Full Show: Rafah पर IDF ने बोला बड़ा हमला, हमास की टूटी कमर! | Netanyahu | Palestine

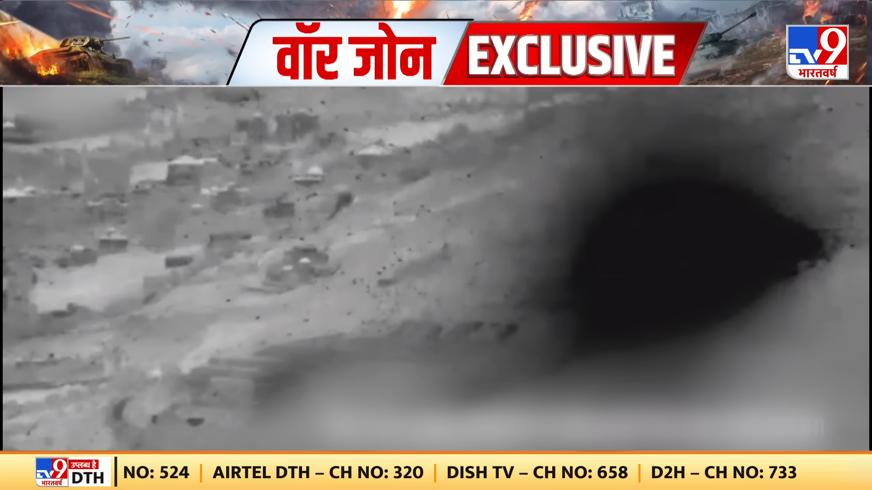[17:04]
टागेट पर थे हिजबुला के ठेकानों पर हवाई हमले की ये तस्वीर